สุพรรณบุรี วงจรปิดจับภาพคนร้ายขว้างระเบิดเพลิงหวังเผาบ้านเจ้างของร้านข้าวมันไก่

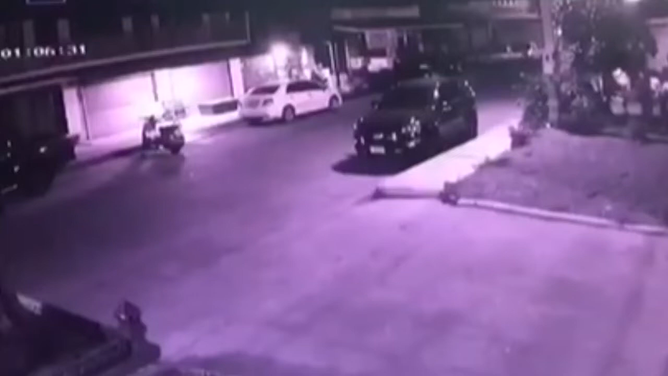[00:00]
น่าเดินอยู่นะ ท้ายรถนะ แล้วกันข่าวอะมาทางนี้ไว้ อ๋อ เดินมาคนหนึ่ง ให้คนลงหรือให้คนปาเดินมาโนสเซอร์ดำ จุดไฟแล้ว นั่นไง นั่นไงอืม มา